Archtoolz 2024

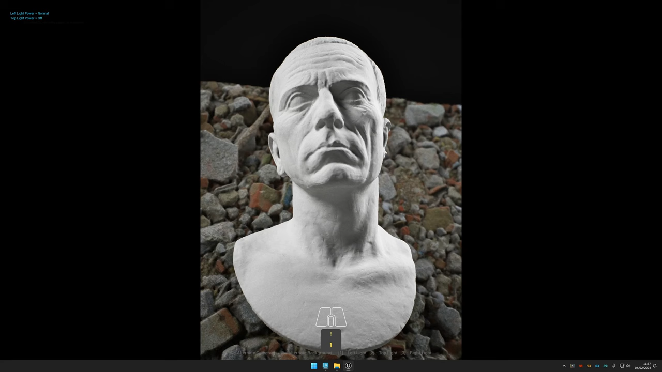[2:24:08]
E veja que a sombra funciona de boa. Mesmo com o sistema de Nanite. Ó. Normal.